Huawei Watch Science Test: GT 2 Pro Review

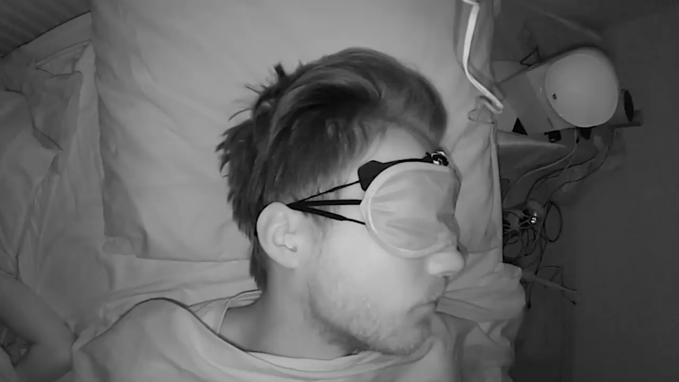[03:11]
With the infrared recording, I can actually check what my movements were like and see if the GT2 Pro correctly predicts when I'm awake.
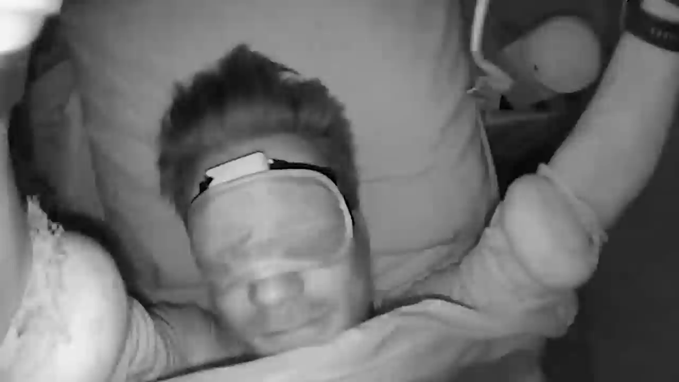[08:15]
Additionally, it detects awakenings during the night quite well. Detecting the actual sleep stages appears to be less good.